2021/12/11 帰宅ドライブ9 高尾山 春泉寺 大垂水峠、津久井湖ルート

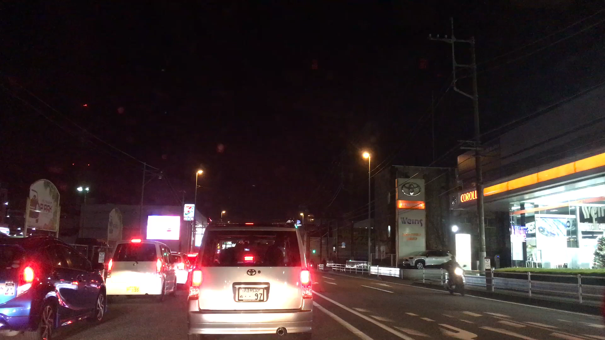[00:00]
こんな渋滞してんだ。 ねえねえねえね え。左曲がっちゃうかな。 え？ 左曲がっちゃうかな。 左曲がってなんかあったっけ？ワークマンとこか。 そうそうそう。要は あそこか。 うん。 っていうのは裏道的な。あんま変わんなかったりして。 変わんねえか。 でも夜あそこは危なくない？ そうなんだよね。 うん。だからやめな。 はい。 事故るぐらいならこっちの渋滞巻き込まれてる方がいいよ。
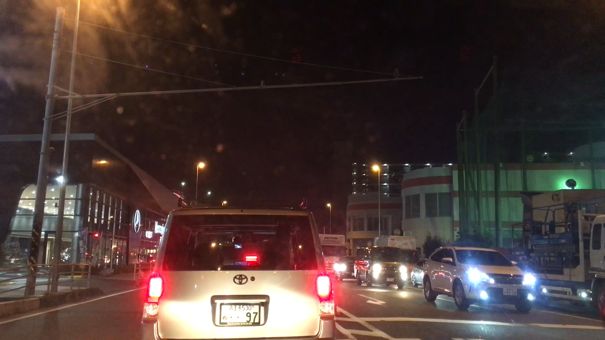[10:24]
行っちゃうか 今。平気？いや、やめた方がいいよ。絶妙な位置だ。大丈夫、歩行者いないね。